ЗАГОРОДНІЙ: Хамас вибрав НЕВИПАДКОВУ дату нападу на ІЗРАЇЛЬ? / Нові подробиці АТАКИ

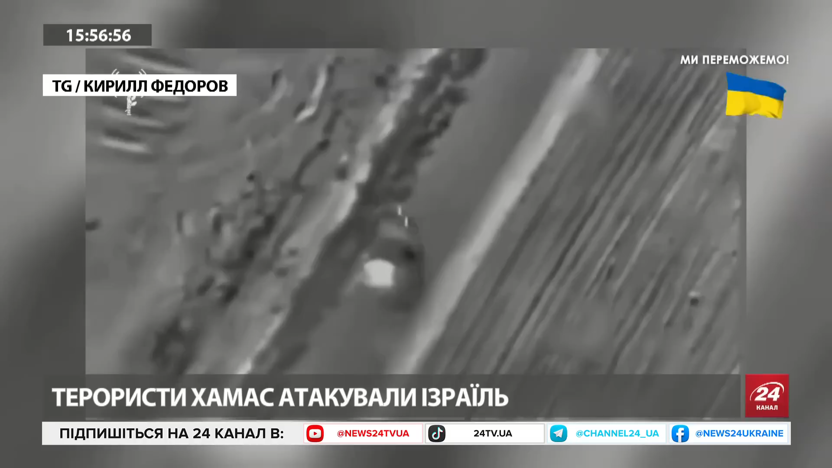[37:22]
Ми зараз бачимо, як відпрацьовують по літакам, по, скоріш за все, чи танк, чи БМП, чи автівки, працюють саме авіації, авіація Ізраїлю. І в цьому контексті це теж абсолютно було зрозуміло, що така відповідь буде. Тож, велика ця геополітична гра, вона ще потребує певного аналізу, чому саме в Газі вирішили оці Хамаз,
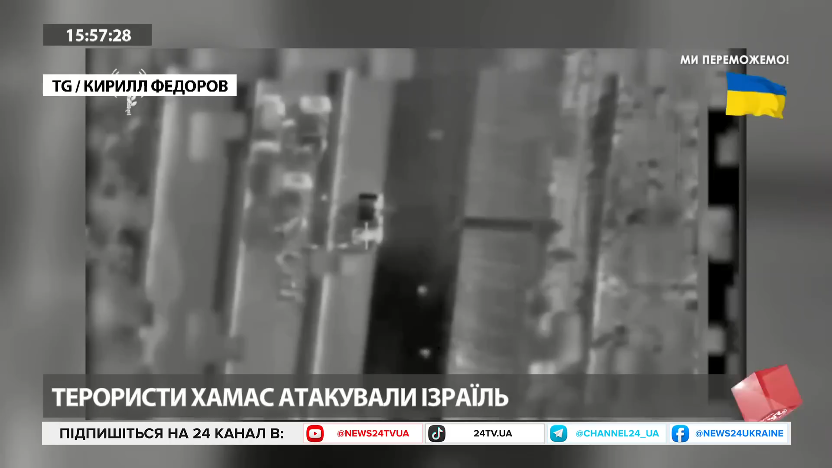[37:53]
оце терористичне угруповання, що вони можуть щось таке зробити і залишитися після цього в живих, з урахуванням тих потужностей, які має Ізраїль. Скоріш за все, є певні домовленості, і Росія в цьому контексті теж недалеко пішла.